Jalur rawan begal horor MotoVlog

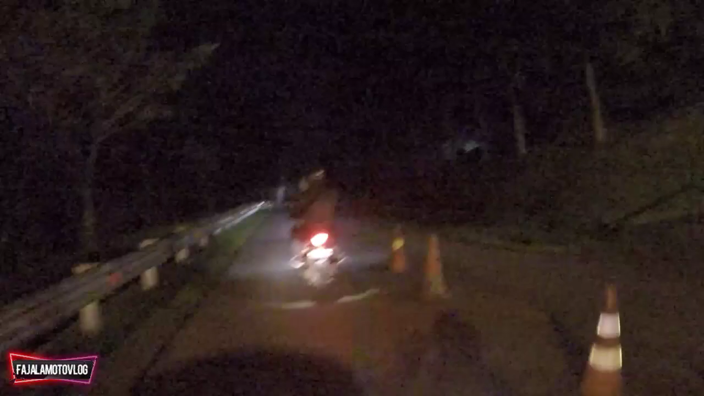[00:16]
Bogor mana namanya ini? Loh, Ciampea.
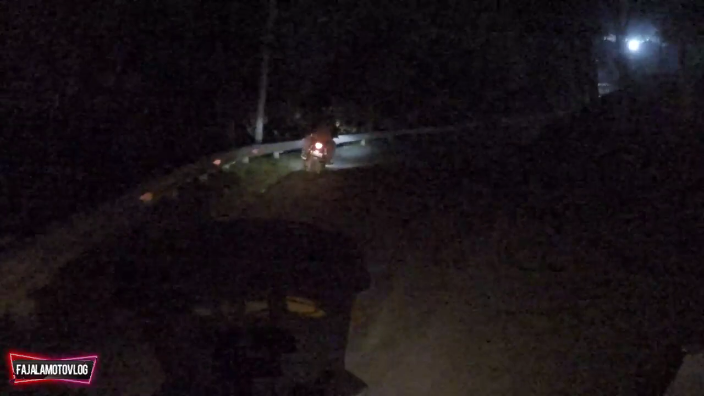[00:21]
Bogor Ciampea katanya sih. Ini udah malam banget, udah tengah malam ini ya. Sebenarnya udah takut juga sih.
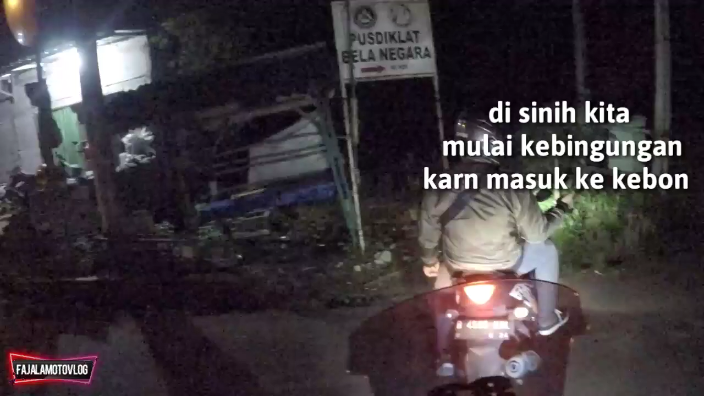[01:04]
Bismillahirrahmanirrahim. Ini lebih gelap lagi, guys. Buset, kita lewat mana, guys? Kayaknya kayak udah sinyalnya aja, guys. Lebih gelap lagi, guys.
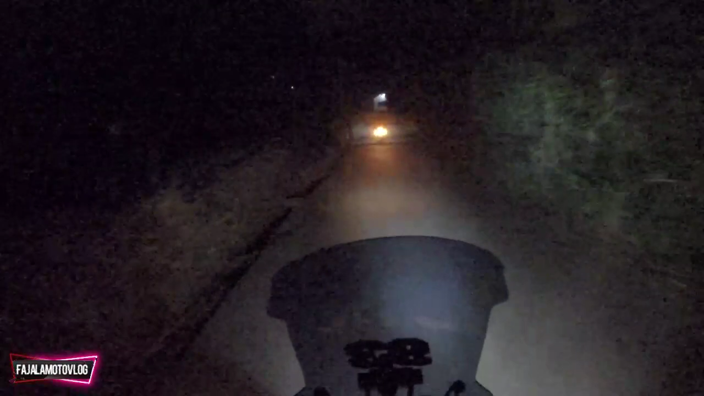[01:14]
Masuk di hutan, guys. Lebih serem lagi, guys. Oh, jembatan ini kali yang dimaksud ya.
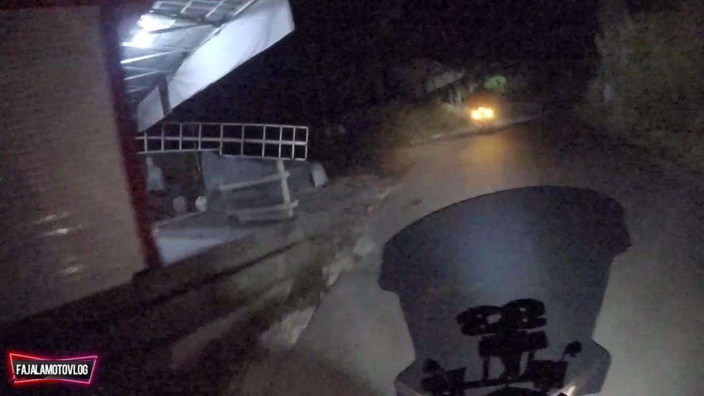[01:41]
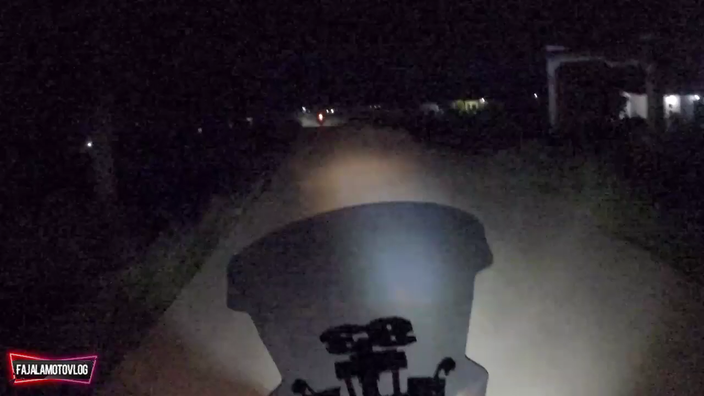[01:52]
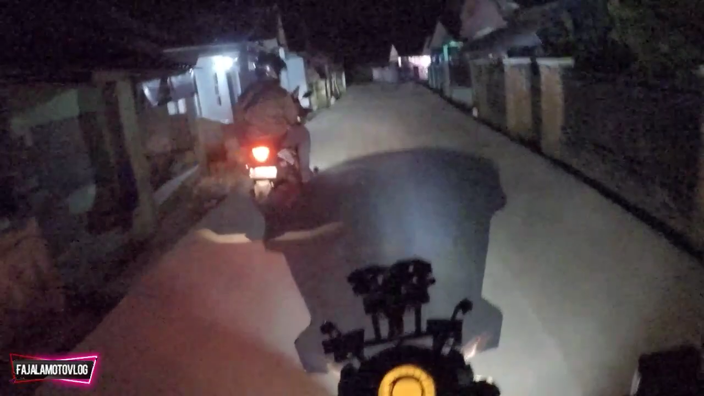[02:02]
Kampung-kampung tapi masih ya sebagian masih kebon gitu, guys.